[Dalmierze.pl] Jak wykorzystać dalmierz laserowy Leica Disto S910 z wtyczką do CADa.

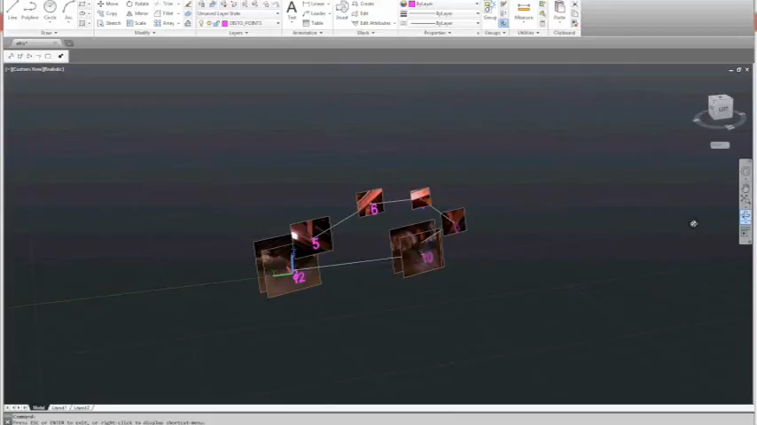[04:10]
That you can at any time be sure the point you have measured is actually at the
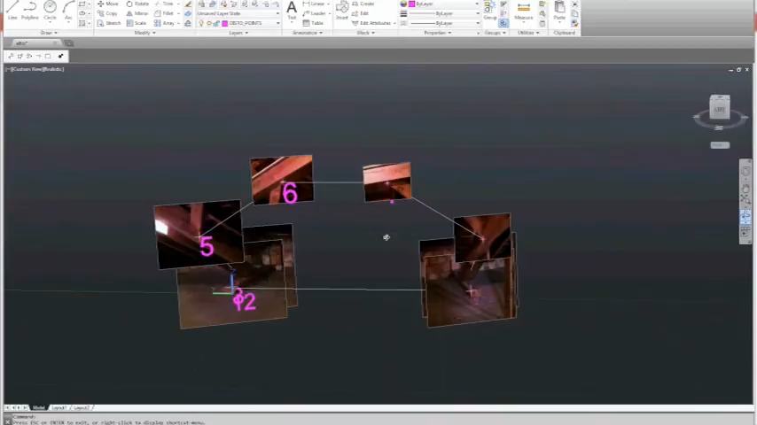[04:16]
spot where you wanted it to be on the side.
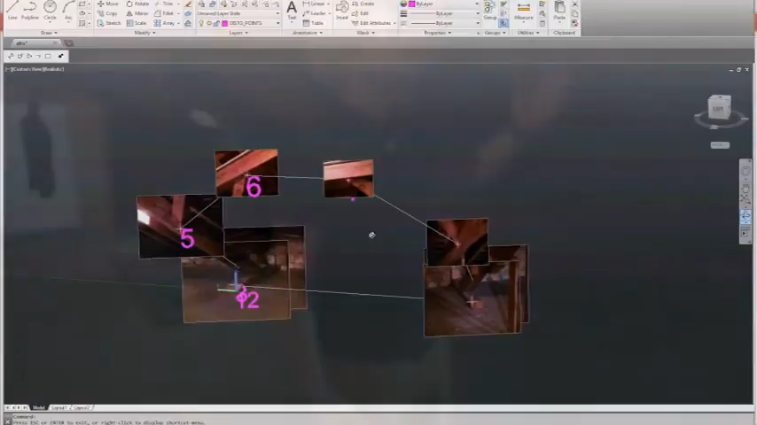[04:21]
Bringing real-world information into AutoCAD with a tool as simple as the Disto S910.